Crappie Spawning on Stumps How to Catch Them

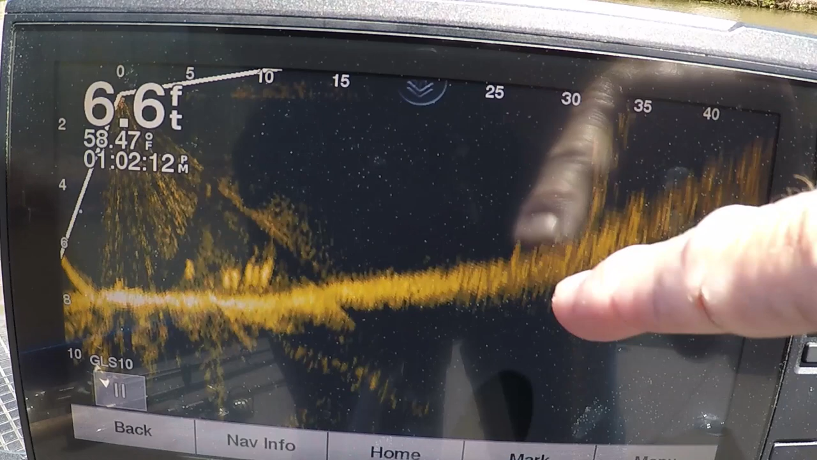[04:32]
On screen: depth 6.6 ft, water 58.47°F
You can see it's a fish right there in the front of it. But that's the stump. That's the stump I just caught that crappie off. You can see it comes to the surface right there. But that's probably a fish right there at the bottom. I'm going to move my scope over here a little bit. All right? You see, six foot of water and the bottom of that stump is probably in four, four and a half. It's on that grade. All right? I think that's my pattern because the shallow stumps seem to have the crappie. So what I'm going to do now is I'm going to fish deeper stumps.
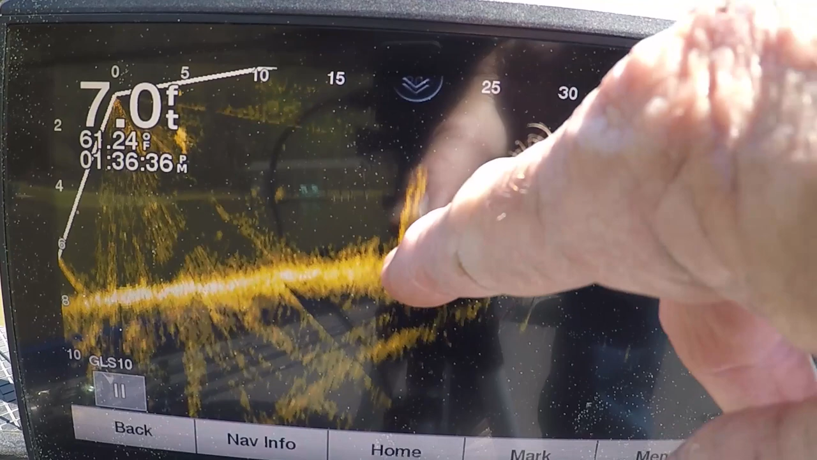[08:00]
On screen: depth 7.0 ft, water 61.24°F
Guys, you can see a stump right there. It looks like it's a fish to the left of it. Well, maybe not. It might be a piece of trash. You can see the stump. Now, I can, I can see the dark spot in the water.
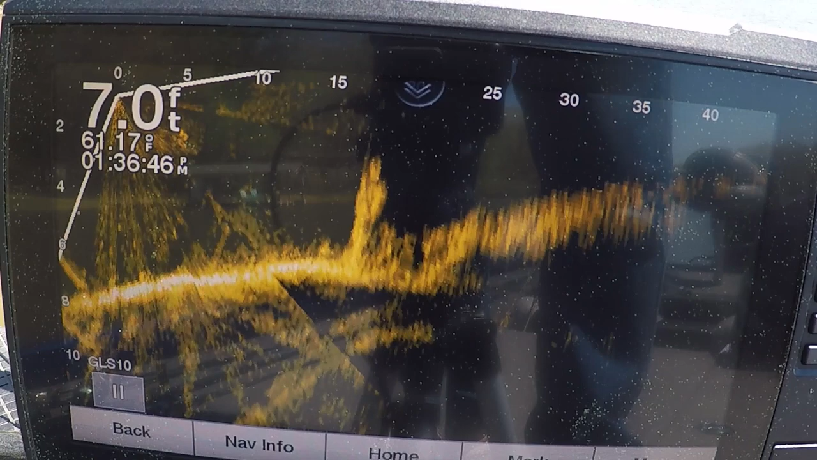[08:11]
On screen: depth 7.0 ft, water 61.17°F
That's how I'm finding them. And it's, I pulled into a pocket. It's like it has quite a few. So, let's see if we can cut some fish off of them. Yeah, there is a fish to the left of it moving there. All right, guys, what do you think? We caught some fish.